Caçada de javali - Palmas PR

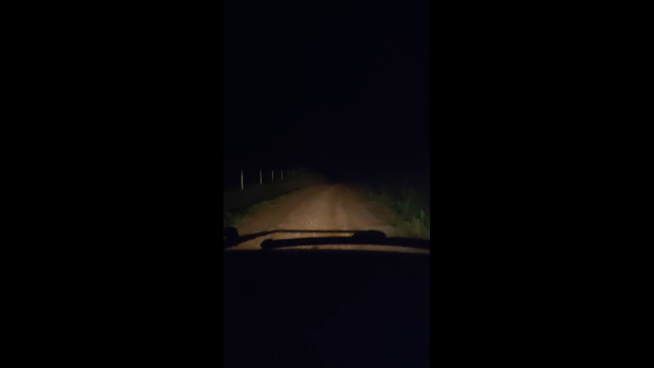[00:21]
Estamos chegando aí, vamos chegar na sede. Vamos se arrumar. E hoje à noite nós já vamos fazer um fervo aí com essas porcadas aí hoje. Vocês veem a estrada aí, bastante barro.